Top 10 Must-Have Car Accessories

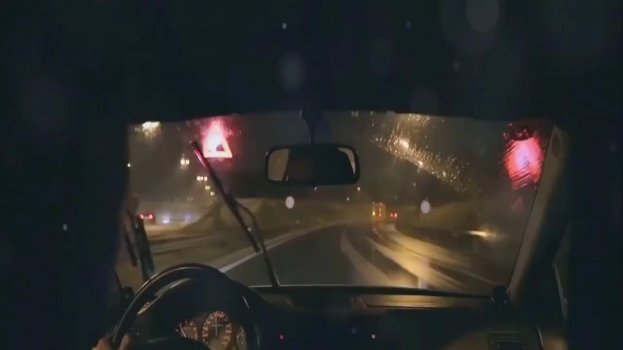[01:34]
with a variety of models boasting features like high-definition recording night vision and wide-angle lenses there's a dash cam to suit every driver's needs